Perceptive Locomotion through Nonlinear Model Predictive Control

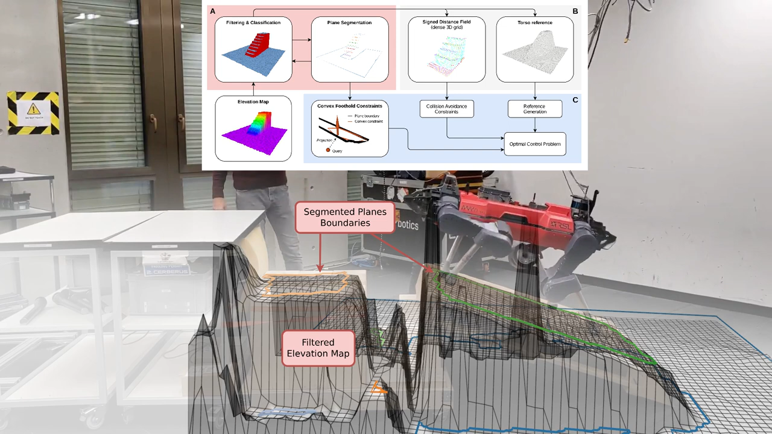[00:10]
First, an elevation map of the environment is classified into steppable and non-steppable areas. Afterward, we segment the steppable regions into planes and extract their boundaries. Before each MPC iteration, nominal footholds are derived from high-level user commands. After projecting these nominal footholds onto the segmented planes, we extract a convex polygon around each projected foothold. These convex polygons form the foot placement constraints inside the MPC. Additionally, a signed distance field for collision avoidance and a smooth layer for torso alignment are provided.
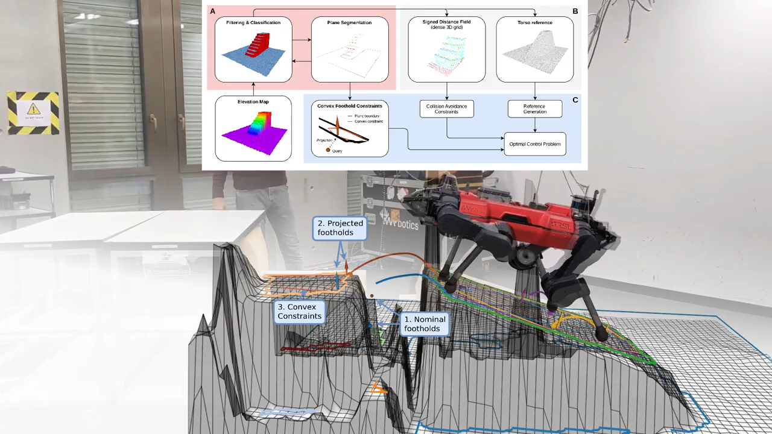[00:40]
Based on these perceptive inputs and a system dynamics model, the nonlinear MPC optimizes all degrees of freedom of the robot.